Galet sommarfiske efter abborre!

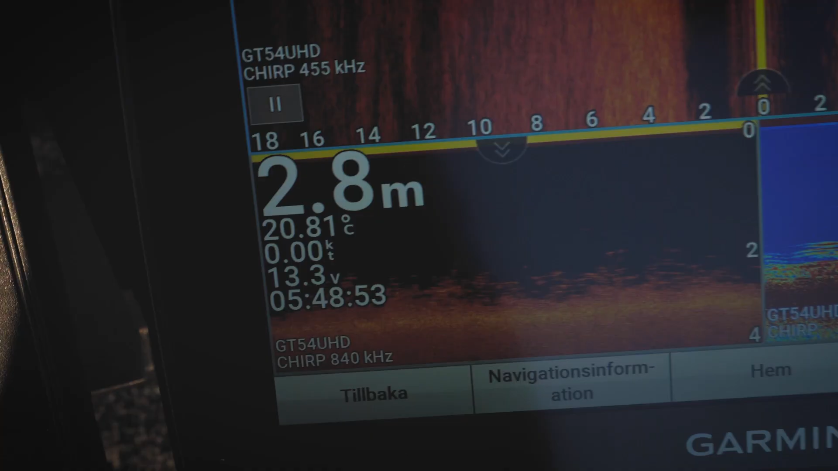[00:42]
On screen: depth 2.8 m, water 20.81°C, speed 0.00 kn
We fished between 1 meter and 3 meters for pretty much the whole trip.
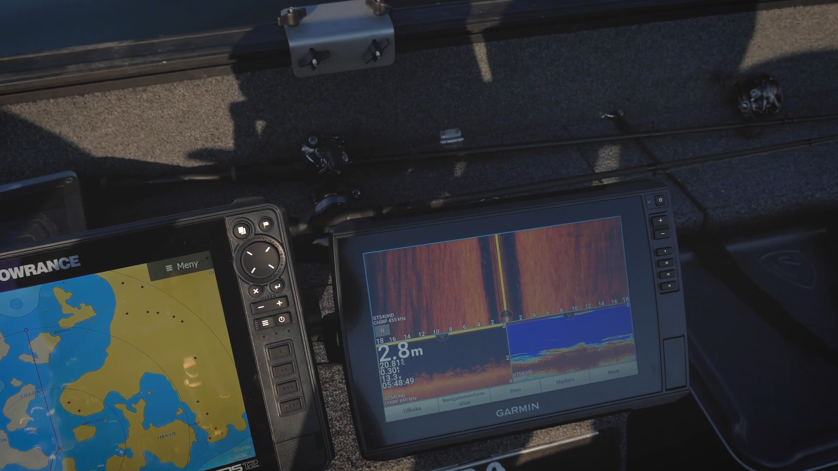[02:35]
On screen: depth 2.8 m
2.7. Oh, it's 2.7. Okay, good, good, good, good.